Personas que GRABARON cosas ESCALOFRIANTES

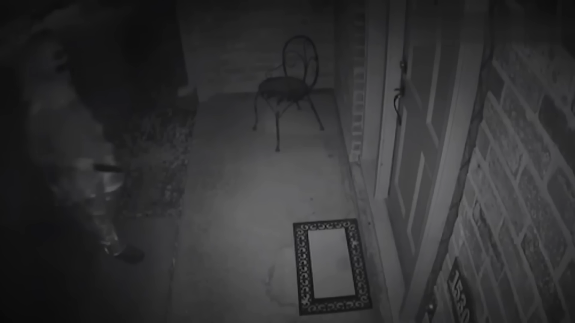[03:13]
Ok, ¿se acuerdan que en el video anterior, en una parte les mostré esta grabación del payaso que se acercaba a una puerta con un cuchillo? Bueno, les tengo que contar que la misma no termina ahí.
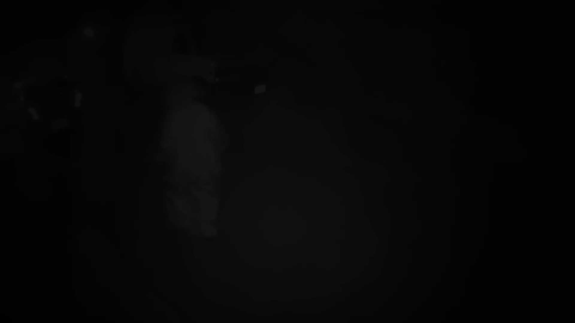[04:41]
Como vieron, esta persona disfrazada de payaso probó todas las puertas para ver si alguna estaba abierta.
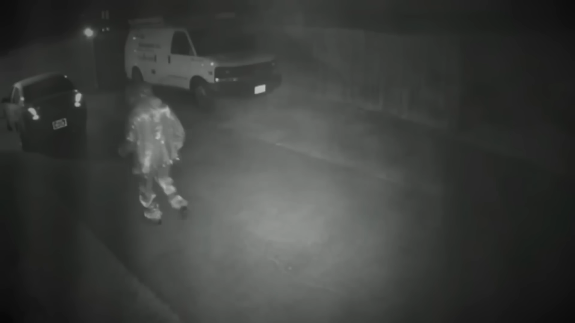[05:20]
El mismo, después de probar todas las cerraduras, se iría, para jamás volver.